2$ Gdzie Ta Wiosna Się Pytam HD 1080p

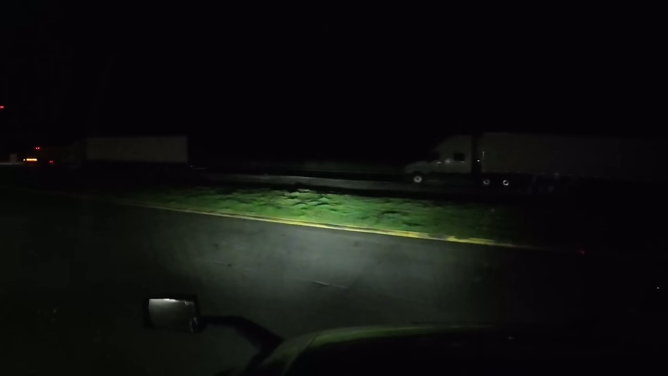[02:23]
No ale no nic, każdy ma prawo pracować, nie? O, i JKC stoi po lewej, czyli nasza polonijna firma.
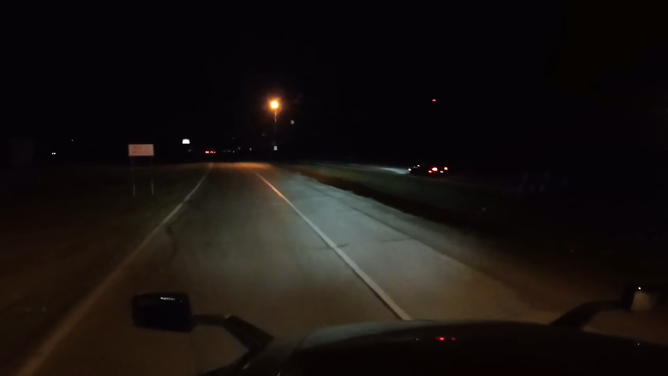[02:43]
Dobra, rura. Trzeba się tu rozpędzić, żeby się dołączyć. Dobra. Smerful idzie jak dzida tu. Nie, tego nie zatrzymasz, panie. I na prawy. Cyk. Ale jedzie ciężarówek, mówię wam. Jedzie ciężarówek naprawdę.
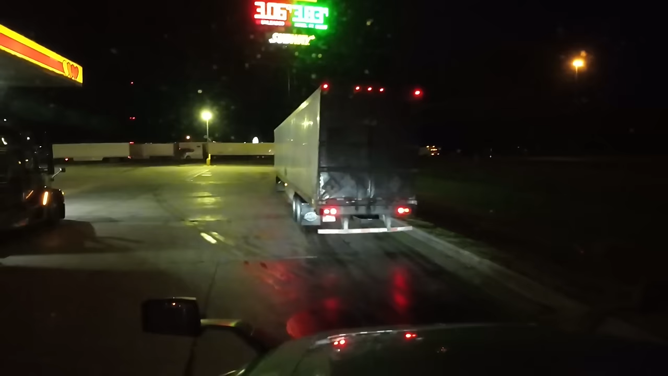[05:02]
Więcej. lubię zjeżdżać na tą stację, no ale to jest ulubiona stacja Hindokutasanów. Blokowacie pompy. Zresztą tutaj wszędzie na każdych stacjach blokują pompy i tyle.
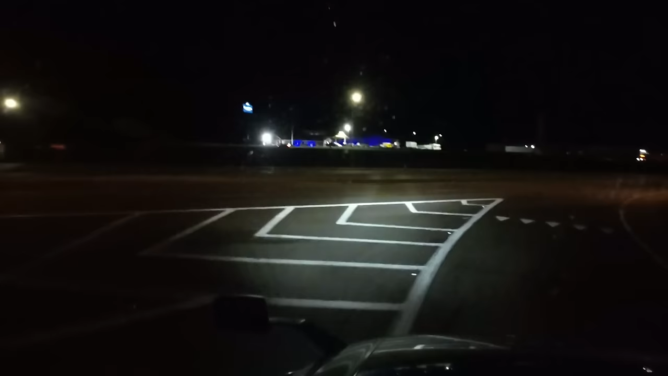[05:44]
To się zaczęło odtąd jak jeżdżą podwójne obsady, czyli w teamach jeżdżą, dlatego wiecie, jeden kierowca jedzie w dzień, drugi jedzie w nocy, nie? Jest jakaś pompa wolna, chociaż nie jak zwykle, wszystko zajęte. When possible, make a U-turn, then exit right.
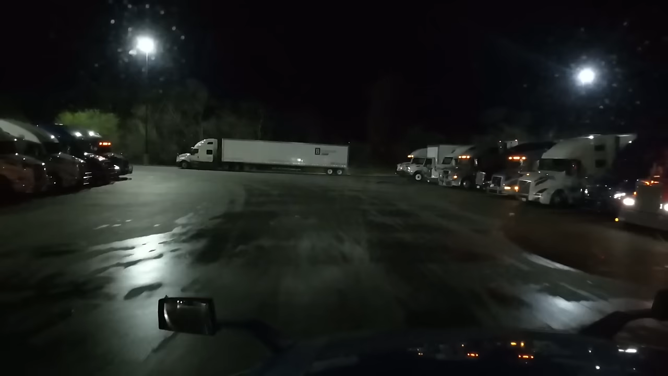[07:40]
Normalnie mówię wam, wszystko pozastawiane, także szok. No nie ma co się dziwić, to jest autostrada numer 40. Zawsze zapchana na maksa. Dobra, trzeba uważać, żeby z prawej ktoś nie zaatakował. Dobra. No to tu z lewej zaatakował teraz, kurczę.
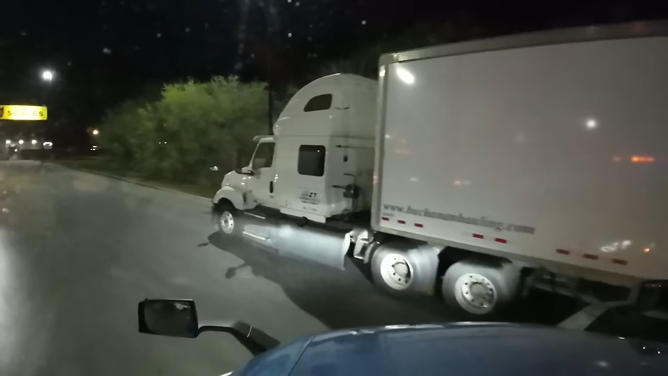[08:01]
No i co teraz? Przecież ja przez wagę nie przejadę, nie?
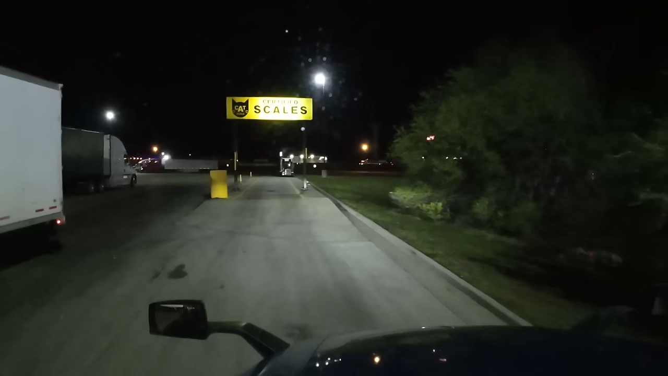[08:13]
To przez takie zdarzenia, że o, ci stoją na pasach ciągłych. I nie ma jak wyjechać. O, coś walnęło. Dobra. Najważniejsze, że człowiek zatankował i wyjeżdża stąd.
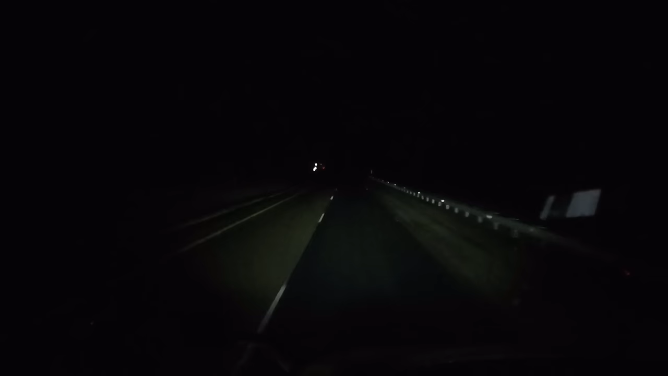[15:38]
Ale już nie ma tych dziur, bo tutaj przejechać to była też tragedia, bo powiem, ten kawałek tu w Nowym Meksyku to urywało kierownicę, ale widzę, że postarali się i da się teraz jechać, nie no, brawo za to, brawo drogowcy, kurczę, rewelacja, tu jest chyba prawy pas lepszy teraz niż ten lewy, fajnie, fajnie.